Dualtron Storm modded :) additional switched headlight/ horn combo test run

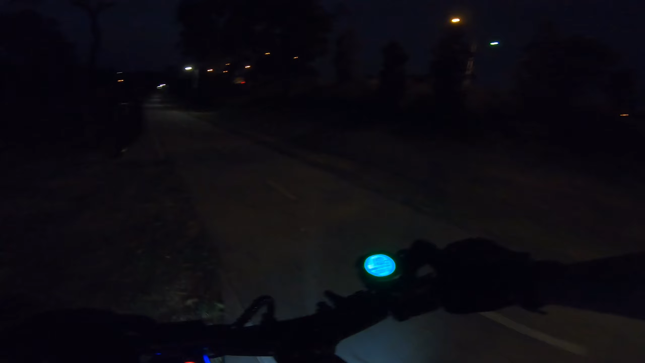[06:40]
Okay, headlight back on. Yeah, look at that. Off, on, off, on.
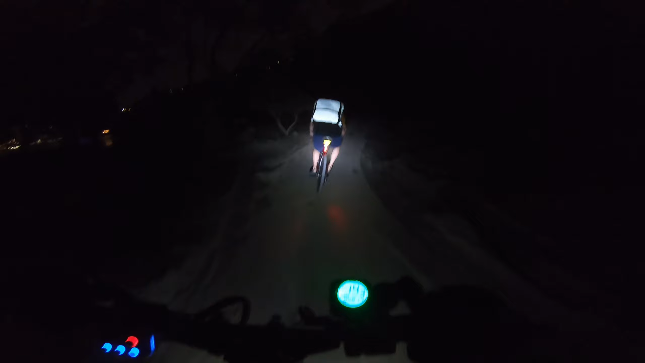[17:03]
See? Bikers, mate. There's no point putting... Now he's kicked up dust in front of me. God damn it. Wait for it to settle down because that's sewerage.
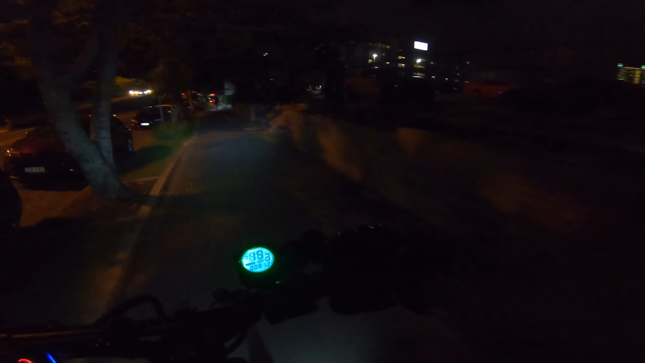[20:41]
Why are they going here? I thought this was all dirt up the road there.
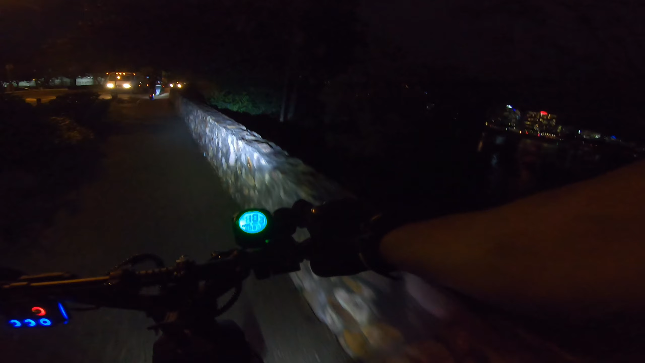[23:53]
I'm not a fan when there's a big train of scooters like that. I'll hang back because, yeah, it forces people to wait.
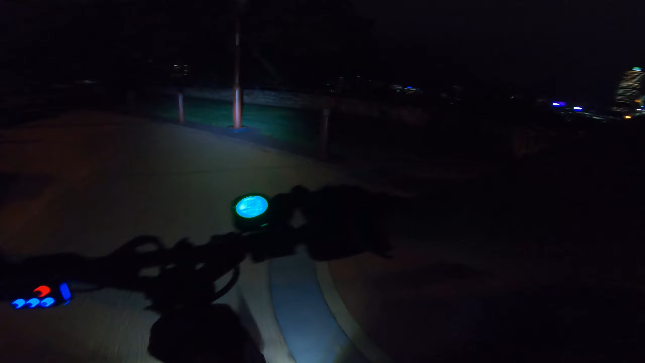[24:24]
At least now I know it's paved up here. There's all dirt up on the road there before.
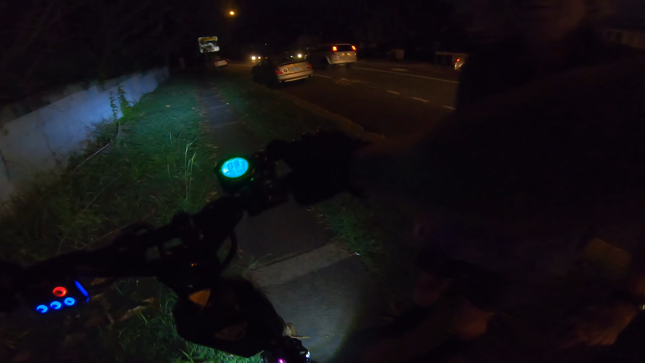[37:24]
Yeah, there's someone else on the road there that's beeping. Yeah, they're always beeping the